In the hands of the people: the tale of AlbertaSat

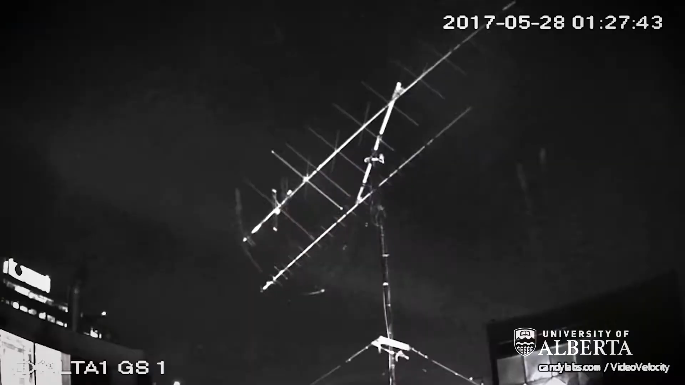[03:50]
Exalta-1 comes over the horizon, we point our ground station antenna at it, and then we establish a link of communication.